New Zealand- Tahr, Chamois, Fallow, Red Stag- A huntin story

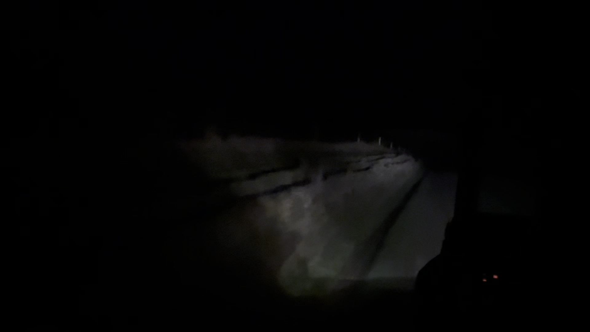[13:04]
So we drive around on the side by side with the spotlight.